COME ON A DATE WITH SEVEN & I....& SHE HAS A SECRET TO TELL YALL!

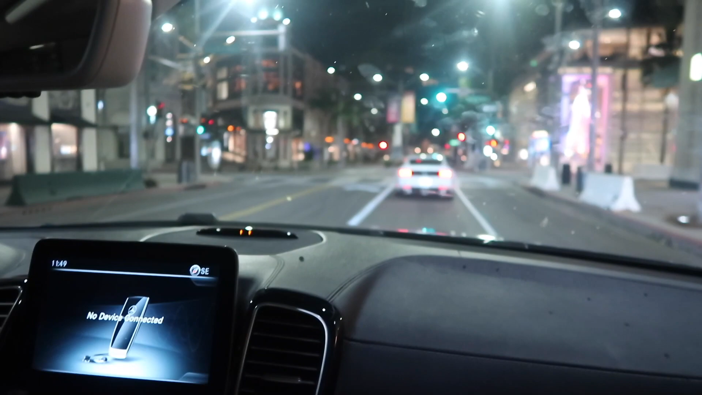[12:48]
I think that's why I was able to. Because normally. Oh, look at the Christmas tree. If you would have tried to vlog.